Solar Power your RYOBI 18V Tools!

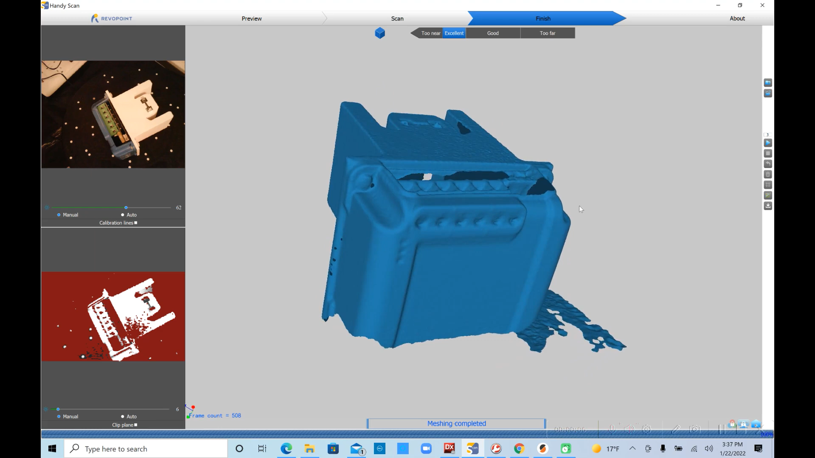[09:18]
scanner to scan the combined MPPT controller and my Ryobi battery adapter.
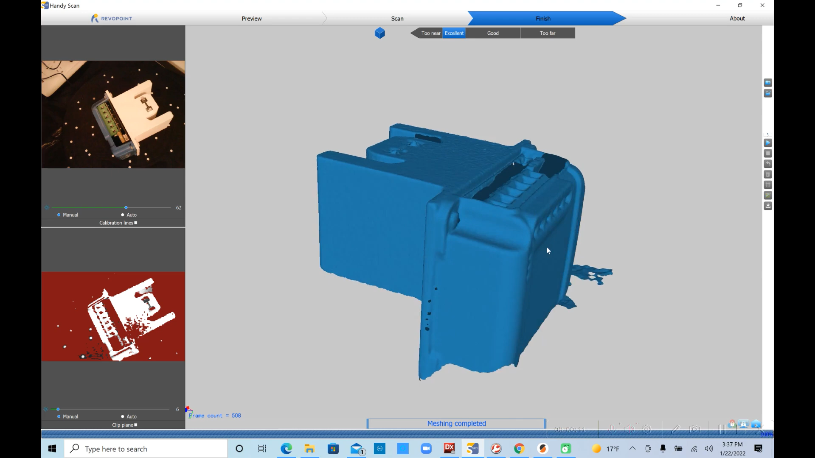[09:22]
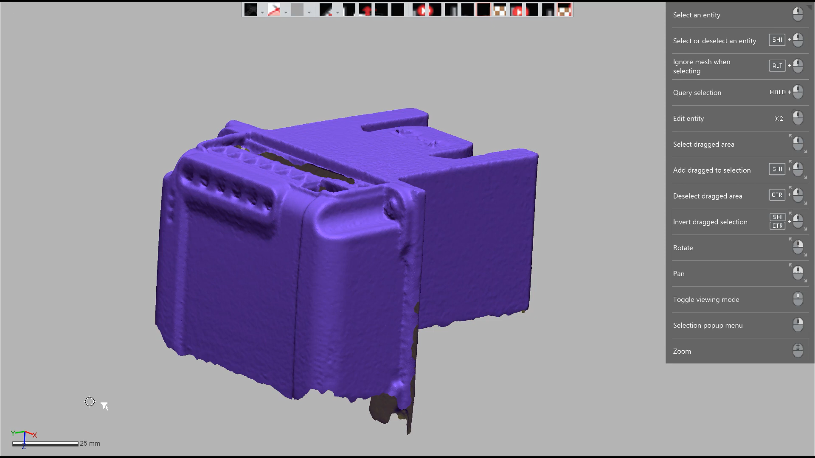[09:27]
I've loaded the model into the Geometric DesignX software
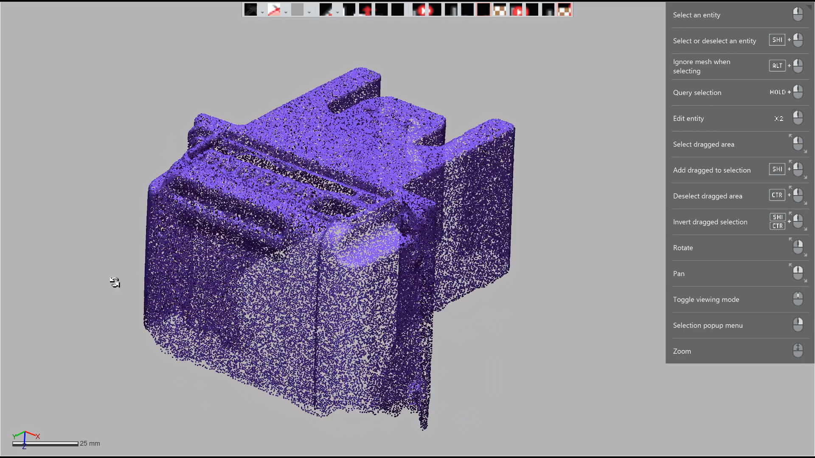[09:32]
and you can see that it fits pretty well.
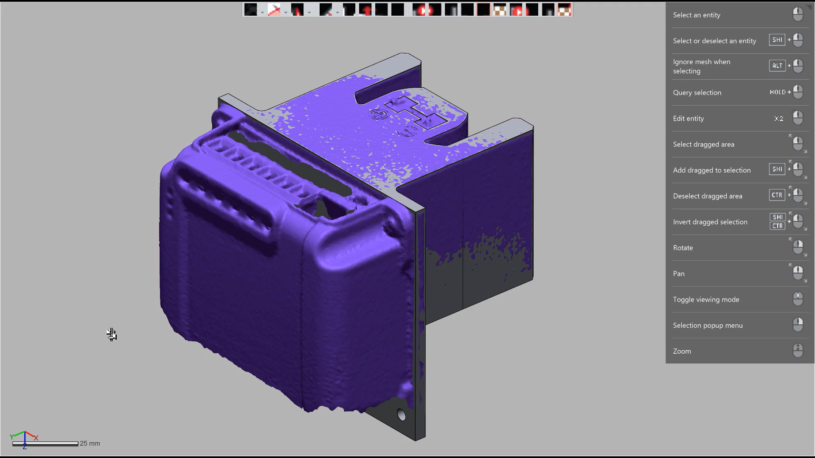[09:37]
Now this part is the solid model of the Ryobi battery adapter that I had made.
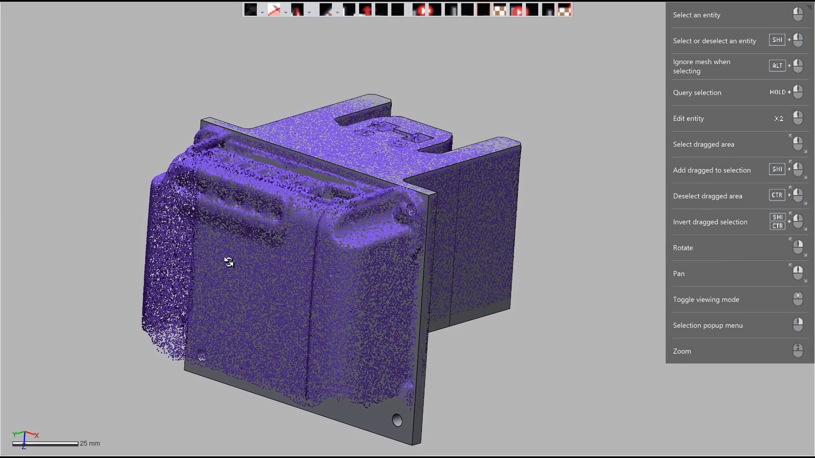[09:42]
And then here's the cover that I've designed to slide over both of them.